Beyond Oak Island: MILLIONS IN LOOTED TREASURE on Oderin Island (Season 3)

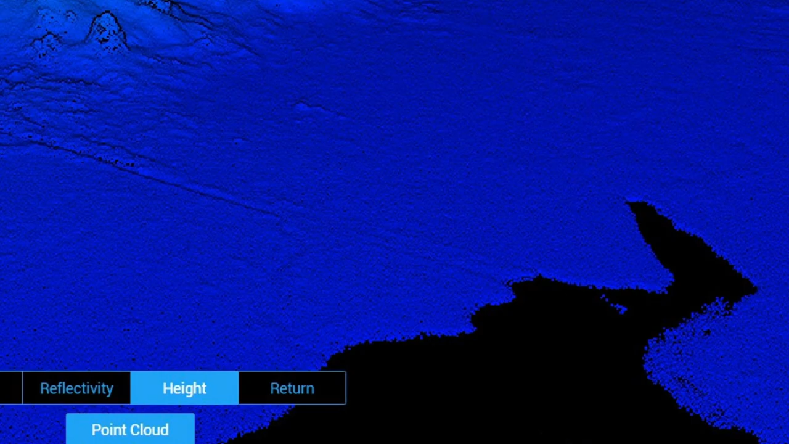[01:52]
but he'll also look for evidence of possibly man-made flood tunnels that Bill believes are connected to a nearby natural spring.
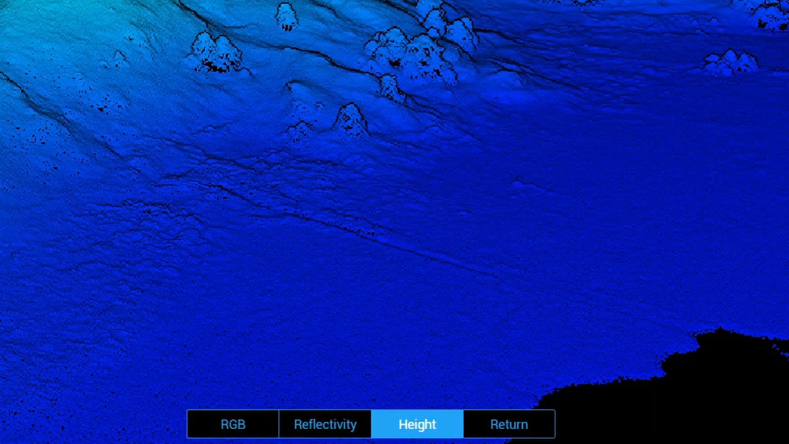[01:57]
So that anomaly would be coming down here somewhere, feeding in?